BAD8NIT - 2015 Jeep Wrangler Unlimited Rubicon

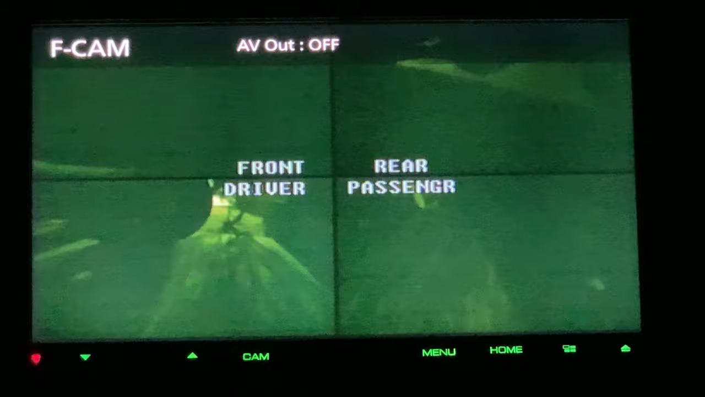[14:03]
The default view is all four cameras. Upper left is the front facing cam. It's looking at my garage door right now.